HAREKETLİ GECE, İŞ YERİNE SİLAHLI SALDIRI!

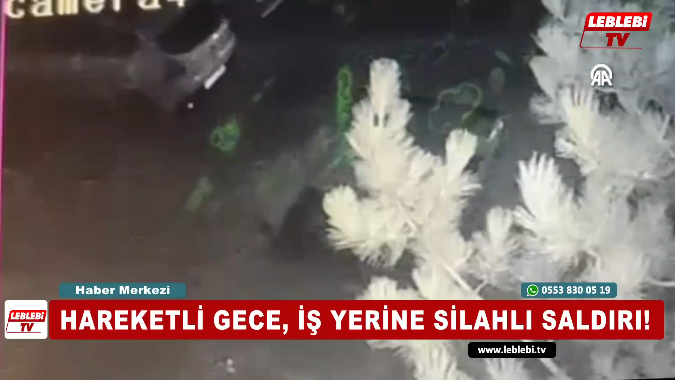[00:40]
Güvenlik kamerası görüntüsünden kimliği belirlenen zanlının yakalanması için çalışma başlatıldı.